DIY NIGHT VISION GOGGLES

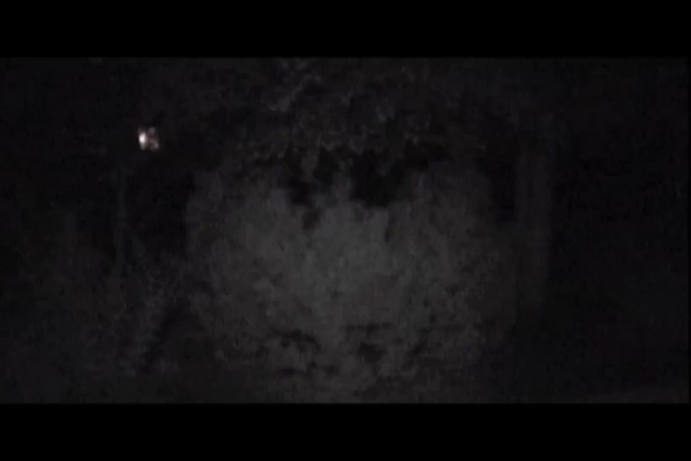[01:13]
infrared light but the camera that I'm actually seeing out of right now the low lux one is way brighter than this camera like I can see everything and it's also wide-angle so it's really easy to walk around and not trip on stuff but this just kind of gives you an idea of how it works and if you were over there looking at this camera you wouldn't see any light coming out of it this is all infrared light.
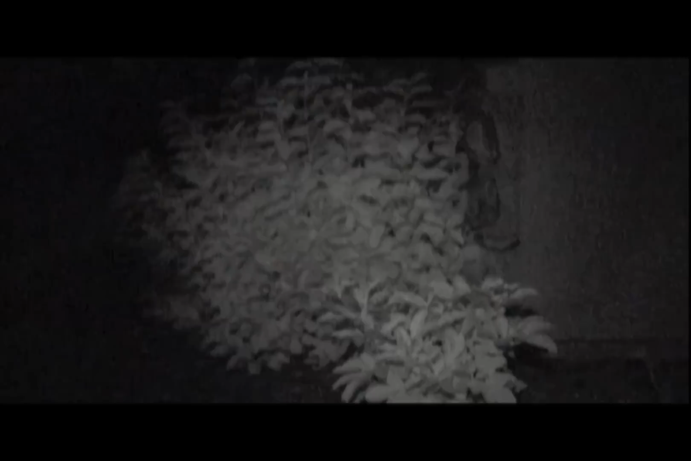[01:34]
So this is my room in pitch black
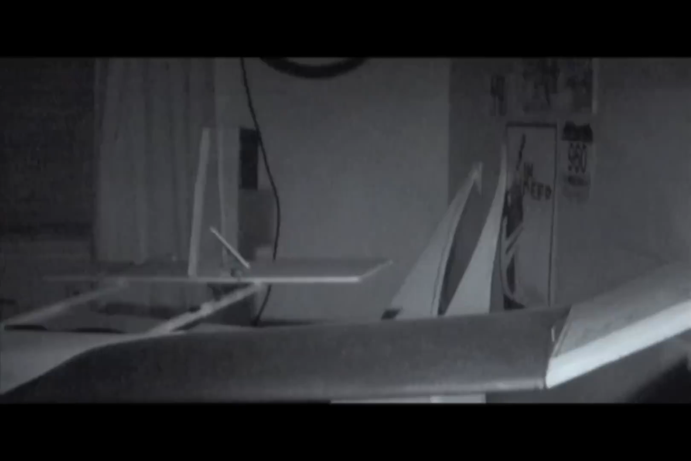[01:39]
you can see everything and then if for some reason you needed it you've also got this super bright blue LED and that just lights up everything and it'll also blind anybody that's in front of you.
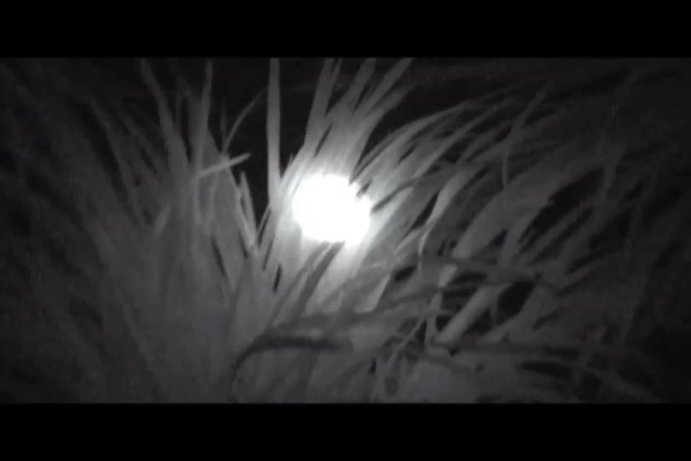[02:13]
and now I can focus that laser so I can see very far away for example there's my mailbox
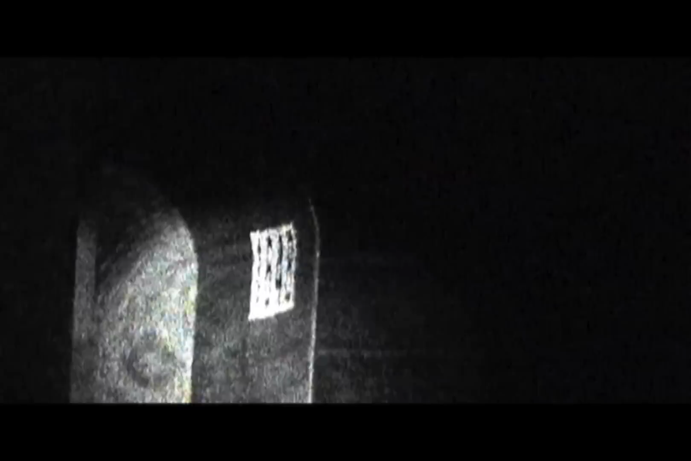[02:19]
that's at night and I can focus it in so it's even smaller the dot and take it out